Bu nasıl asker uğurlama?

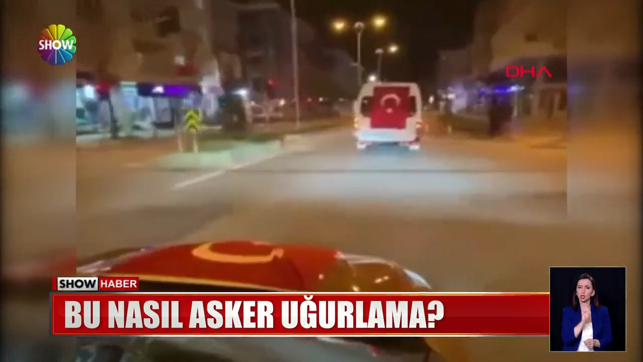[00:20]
Yapmadık magandalık bırakmadılar. Sonunda polise yakalandılar. Burası Fatih Mahallesi Veysel Karaynı Caddesi.